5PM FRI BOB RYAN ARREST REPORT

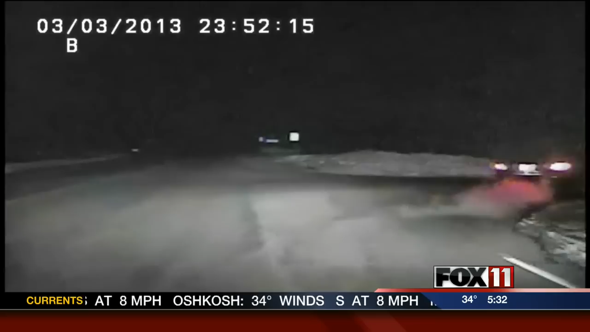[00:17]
Dash cam video from Keele police show a car swerving over the center line at WLUK and Highway 67 close to midnight.